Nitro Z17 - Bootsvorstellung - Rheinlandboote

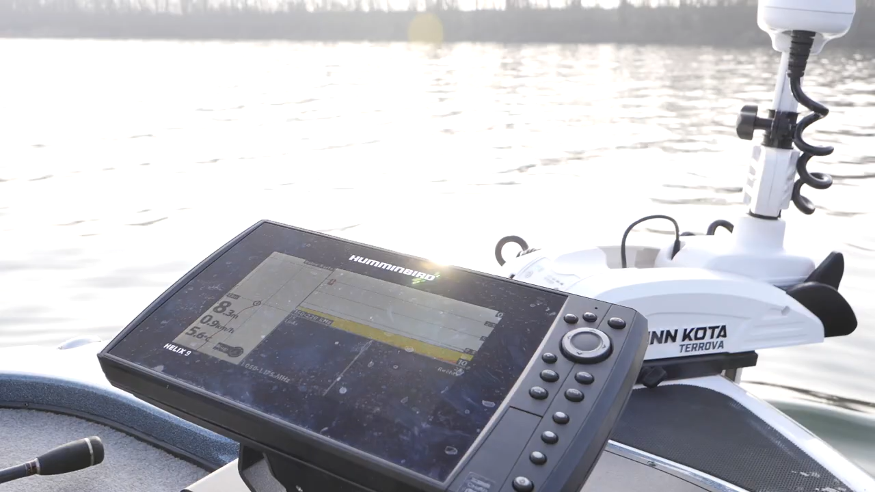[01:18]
In diesem Fall ausgestattet ist es mit der feinsten Humminbird Technik und dem Mekota Terova Riptide,
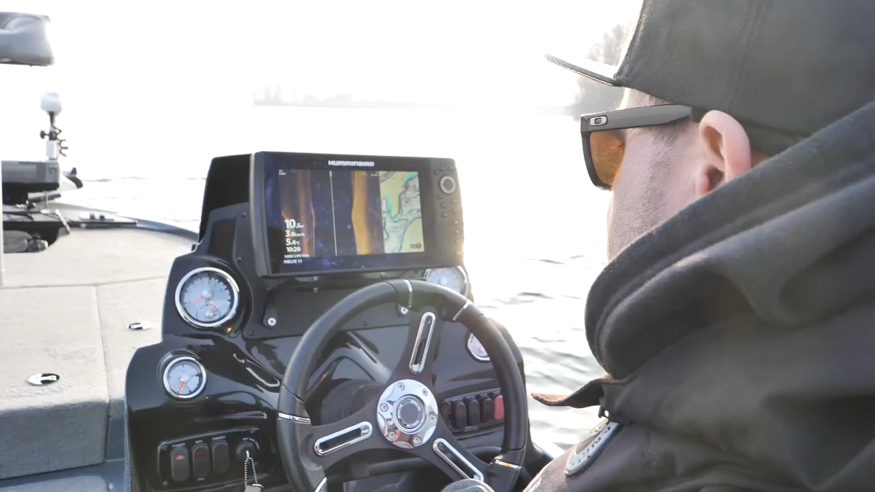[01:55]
Am Steuerstand haben wir in diesem Fall ein Humminbird Helix 10 verbaut und wie ihr sehen könnt,